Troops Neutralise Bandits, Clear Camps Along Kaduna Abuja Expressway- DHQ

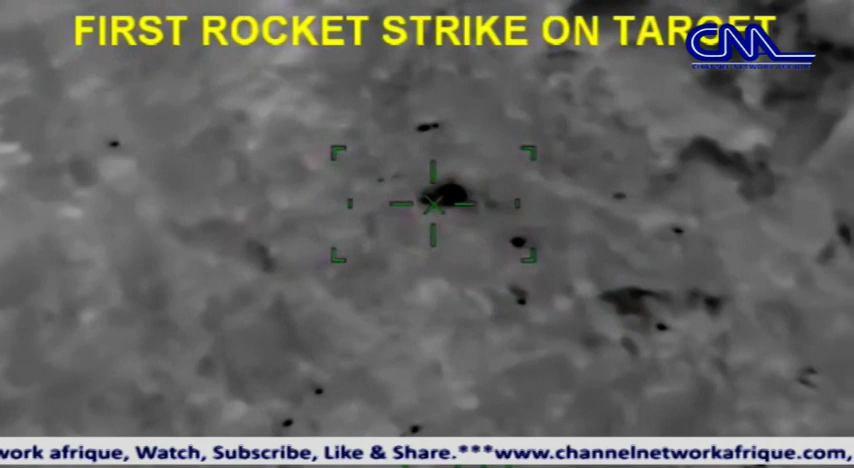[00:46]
named major along with his fighters on 17th november 2020.
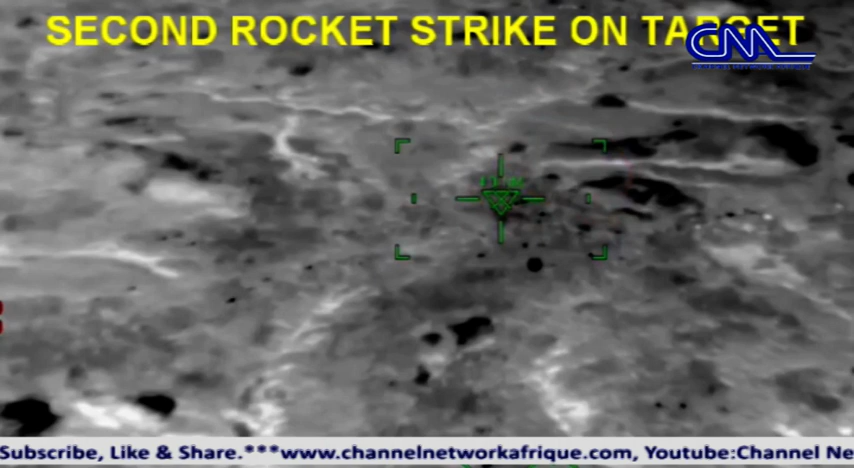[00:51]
he said the first wave of the air component airstrikes which involved